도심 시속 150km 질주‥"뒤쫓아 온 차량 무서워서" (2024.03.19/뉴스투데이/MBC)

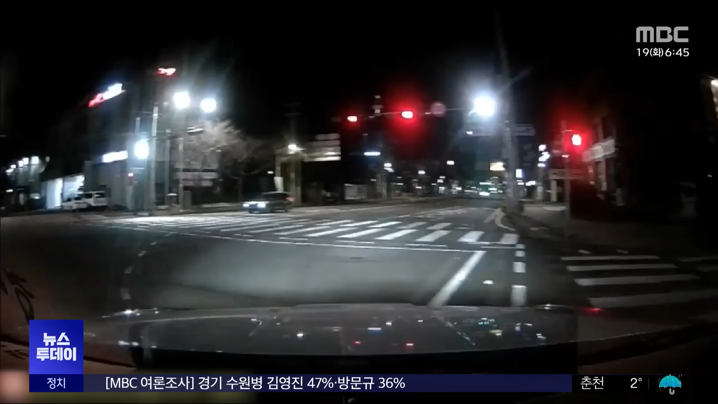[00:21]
승용차 한 대가 교통신호를 무시한 채 빠른 속도로 달립니다. 순찰차가 그 뒤를 바짝 뒤쫓고 하얀색 SUV 차량도 뒤따릅니다.